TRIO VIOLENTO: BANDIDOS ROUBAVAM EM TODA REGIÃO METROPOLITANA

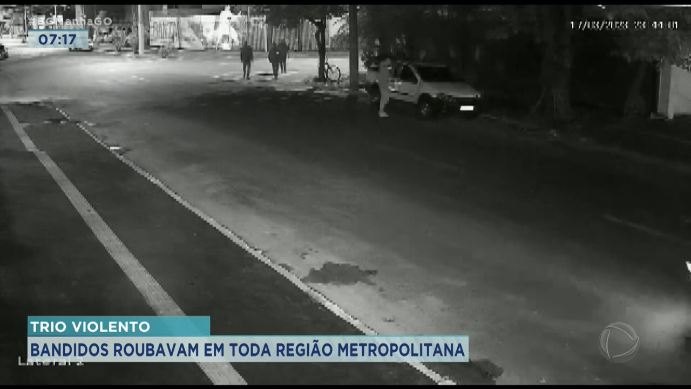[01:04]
Um casal se prepara para entrar em uma picape. Ninguém percebe a chegada do trio criminoso, que rende imediatamente o motorista. Os assaltantes chegam a apontar as armas para o homem, que fica sem reação no canto da calçada. A mulher da vítima também é obrigada a descer.